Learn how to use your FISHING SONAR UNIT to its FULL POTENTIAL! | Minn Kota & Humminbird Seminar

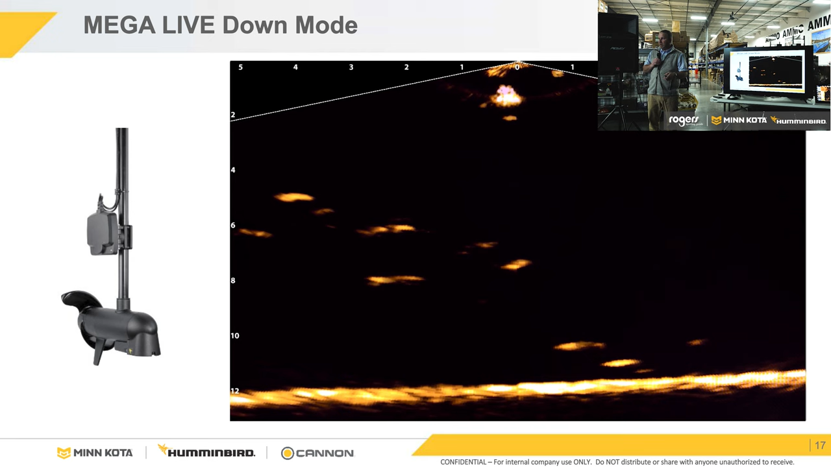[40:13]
and that is either manually adjustable, so you can adjust the range and the depth manually if you want, or you can have it in auto mode. So now we're looking in this screen capture at forward. So we've taken that transducer, and there's a click adjustment on the transducer on the shaft, and it's in 10 degree increments. So I've clicked it, and I've pointed that round send anode forward. So now you'll see kind of my angle of my beams has changed. I'm looking basically almost flat across the surface of the water, and then I'm pointed still back down underneath the boat a little ways.
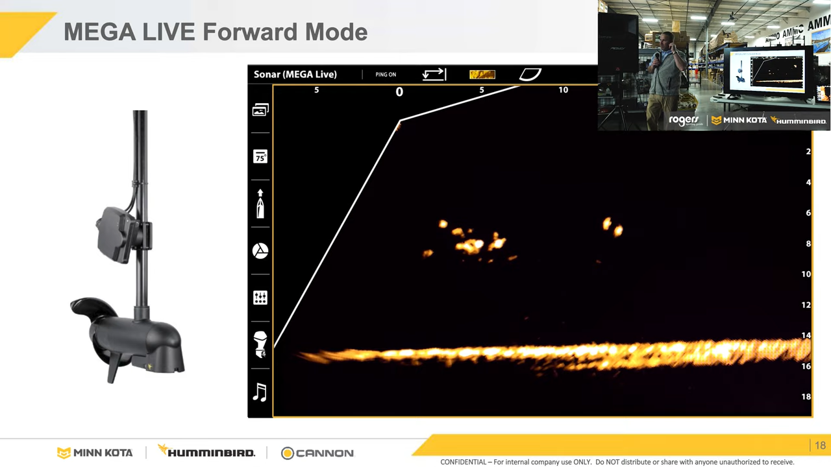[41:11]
The bait jigging right there. Fish is coming up. Boom. So that's one of the advantages of any live sonar is everything is real time. Everything that you see on the screen is what is happening right now. And it's almost like video game fishing, right? You're not even, in a lot of cases, I'm not even looking at my pole. I'm just watching the screen because I can watch the screen.
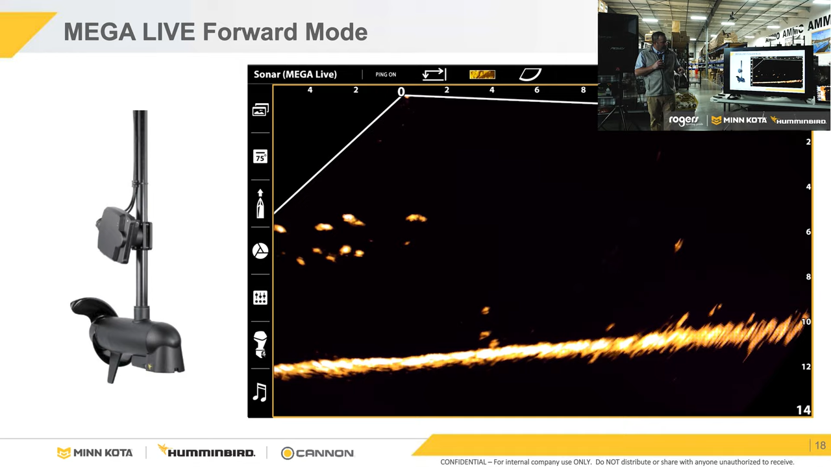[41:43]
And then the last one, this is that landscape mode that I kind of talked about. So now we've taken that transducer, if you can see here, and I apologize, I know it's small for a lot of people, but we've taken it now where we were pointing forward and we've laid it out horizontal. So now instead of looking forward to back underneath the boat and being narrow, we've taken that beam and we've laid it out flat. So now top to bottom, we're narrow, but we've got a big wide sweep right to left in front of us. So you'll see the screen's kind of changed.
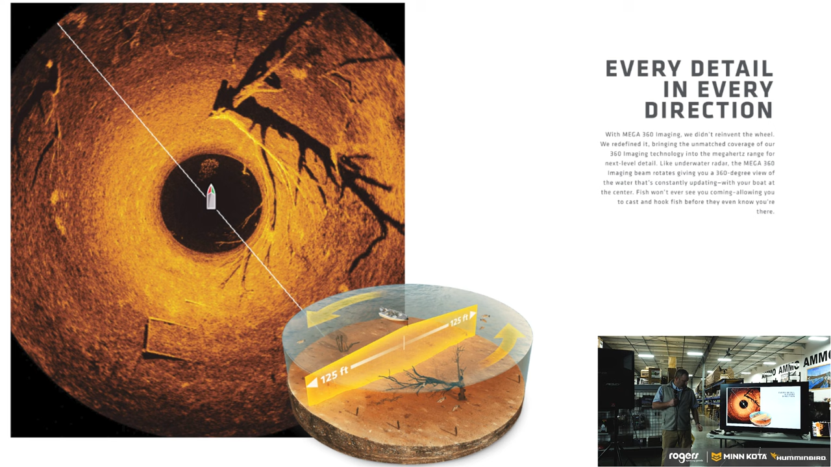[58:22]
Whether it be treetops, whether it be ledges, whether it be boulders, rocks, gravel, doesn't matter. They're orienting to something at any time of the year. And so what 360 allows you to do is eliminate dead water really fast. So with that, a couple screen captures showing some 360 stuff. I think I told you earlier I'd show you some crappie on some beds. So, my laser pointer doesn't work on the TV. So you can see these are crappie beds, little pothole shadows. So with 360, just like with side imaging, anything that's higher in the water column or that is harder is going to be white or a lighter shade, a brighter shade. Anything that's a softer bottom or that is deeper is going to be darker.
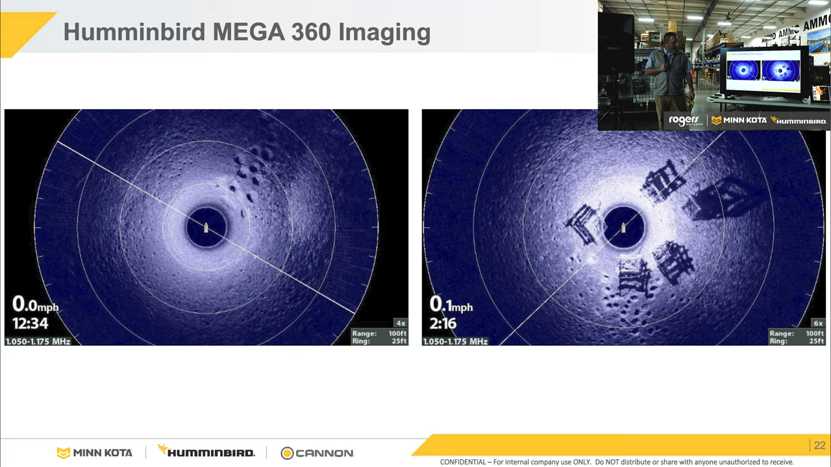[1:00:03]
I've had it happen in the If any time you'll see it, you might see a little white patch right here, but it's, again, your prop's so close to the transducer that you don't get any blur out. The transducer looks right past it. Here's a really good one of some crappie beds. So, and I know it's hard to see, but there's little white dots in each one of these, or not in each one, but in some of them. Those are all crappie. And this is another great one for, he doesn't have the depth of water here, but we're not but in about 2 feet of water, right? The water column is tiny, and we're looking 50 foot. His range is at 50 feet.
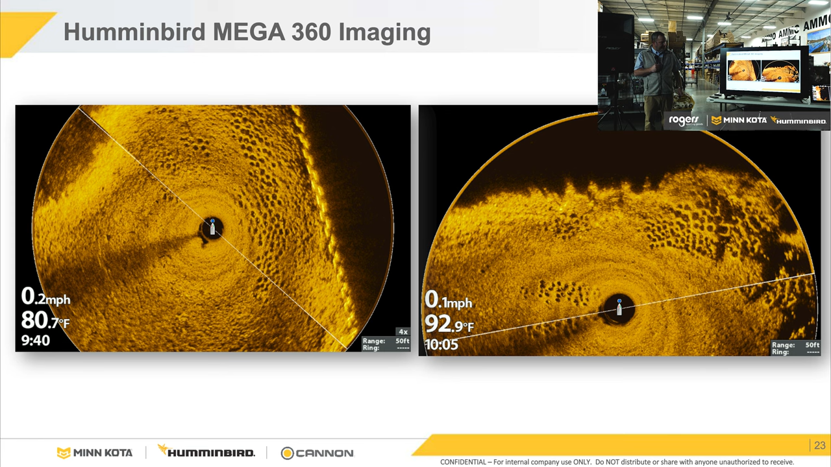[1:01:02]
Vertical shadow here. Yeah. That's trolling motor shaft. Yeah, you can get a shadow from the shaft of the trolling motor. Yep. You won't see the prop, but you can see the shaft of the trolling motor. So, if you have suspended fish, do they give up, like if they're higher up in water column? Like right there. Yeah. Or are they pulling a shadow? I mean, how can you tell where they are depth-wise? You couldn't have asked that question at a better time. If I had a $5 bill, I'd give it to you. Well, I'll take a 10 if you got one. So, I don't have my wallet. I left my wallet at home, sorry.
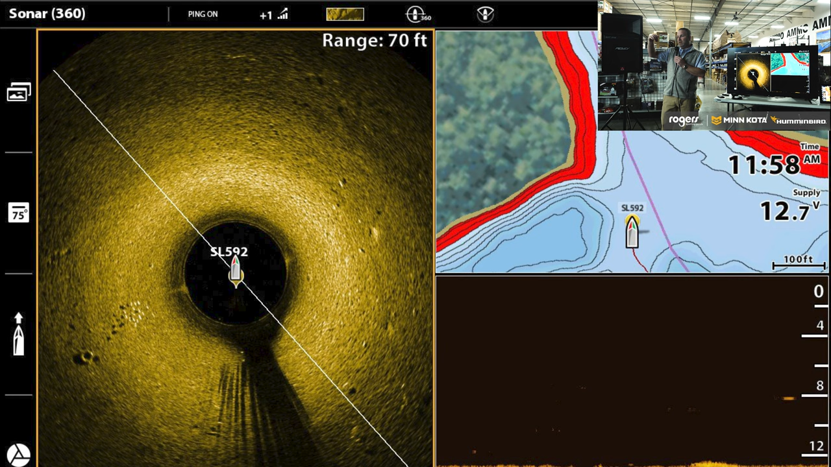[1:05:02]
Seeing a nice crisp spoonbill is... Yeah, spoonbill, right? Same deal. If you see a spoonbill and he's pointed towards you, you're going to see just a really long, thin sliver because you're shooting down his nose or his bill and then down his back and his body. But if he's turned perpendicular and you go by him, you're going to see his tail. You're going to see that big, long snout come out in front. You're going to be able to say, yeah, that's a spoonbill down there. All right.
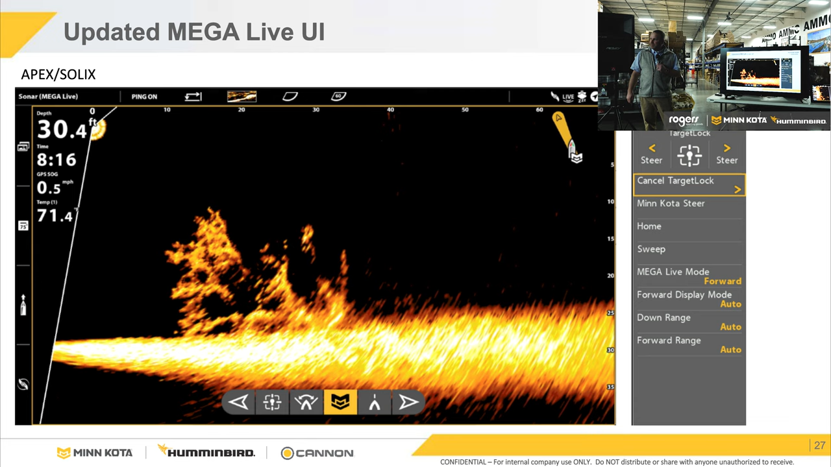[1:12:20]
On screen: depth 30.4 ft
Also, when you're in rough water, too, to make sure you're able to run your trolling motor. Yeah. You know, when you're in and out of the water, you know, when you got a deep V setup, yeah, you don't want to pitch trolling motor. Yeah. So a couple more just quick screen captures. This is off some newer software. So those little short videos that I showed you earlier were off of an early version of software. We've done some updates to it to update the software to help the resolution to get a little better target separation so we can see fish and trees and all that a little different.
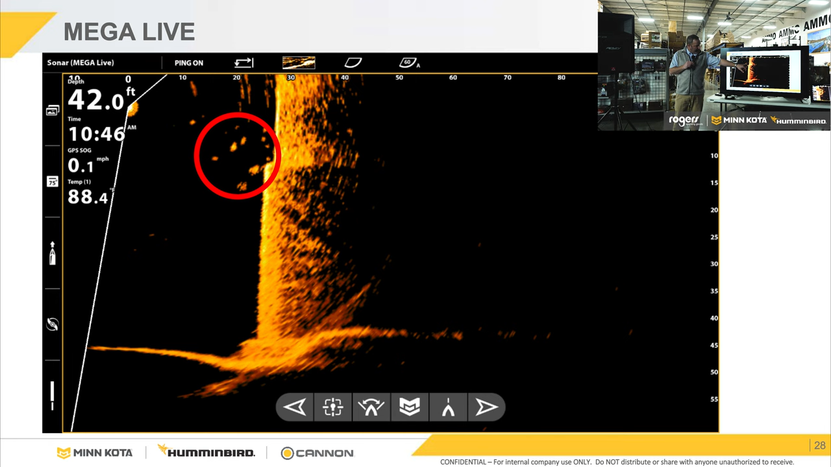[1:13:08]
On screen: depth 42.0 ft, speed 0.1 mph
The bridge piling comes down, and then it's kind of got a little set where it's getting bigger as it goes down deeper, and then it goes down to the bottom of the lake. We're in forward mode in this one.
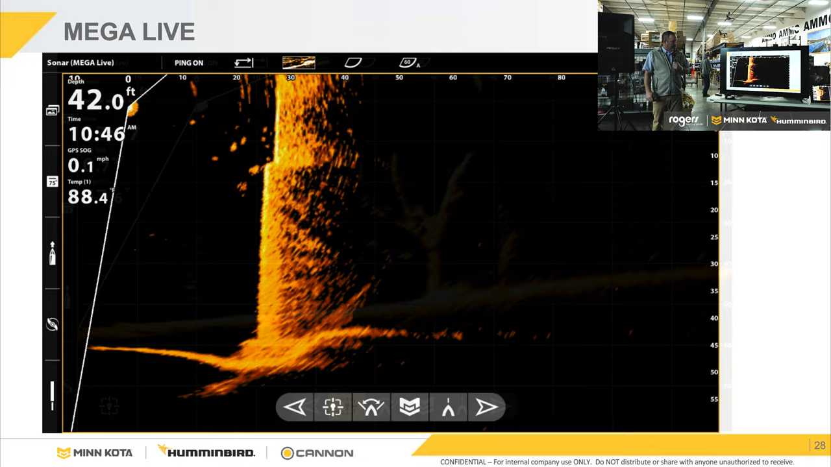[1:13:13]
On screen: depth 42.0 ft, speed 0.1 mph
Another one, and this is where you asked the question about, hey, how far away is that? I can't tell, you know, that fish or whatever it is. So in this one, we've got the grid, what we call the grid on. So the grid tells us our transducer's right here at 0 feet. So this is 10, 20, 30 feet out to 70, 80 feet as we look forward. And then we've got it manually set to depth as well. And we're looking 70 foot. This line is 70 foot. So now if I did see a fish, I could tell you for sure this fish is 30 foot away from us.
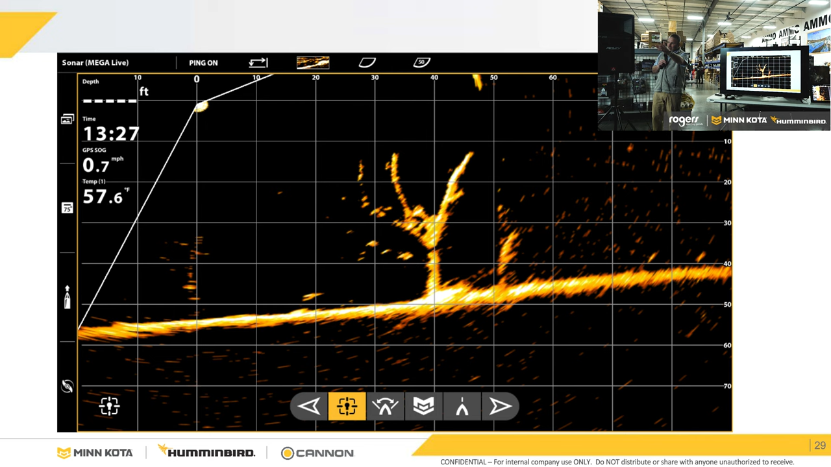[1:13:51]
On screen: water 57.6°F, speed 0.7 mph
And he's, about 28 foot deep is where those fish are. So with that grid on, instead of kind of guessing, hey, he's about 30 feet or whatever, I can tell you exactly how far those fish or that tree is away from us based off of it. And that's an option you can turn on and off in the units if you want to. Is there an option to show radius rings instead of the grid? So there's an option in like 360 to turn radius rings on and some stuff like that. Again, it's the same type of deal. So from wherever the boat is or the transducer is, it puts a range, it does it in a quarter that, so the total range you're looking,